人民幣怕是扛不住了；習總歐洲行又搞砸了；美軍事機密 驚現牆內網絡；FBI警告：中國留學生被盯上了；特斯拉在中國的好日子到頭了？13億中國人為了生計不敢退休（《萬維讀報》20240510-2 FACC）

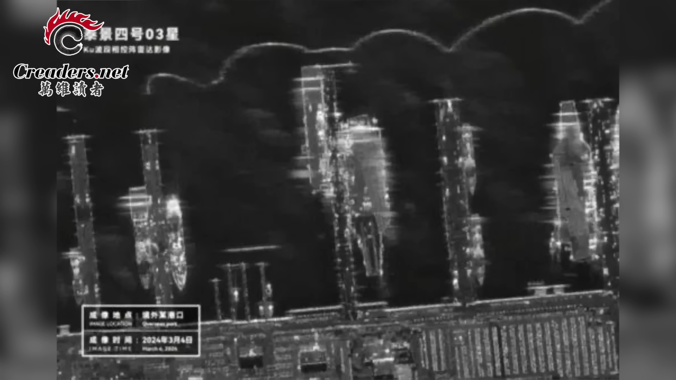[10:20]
这项技术不单可以运用在防灾抗灾领域也可以运用在军事侦测俄乌战争期间海斯一号SAR卫星拍摄到的乌克兰安-225运输机的图片尽管安-225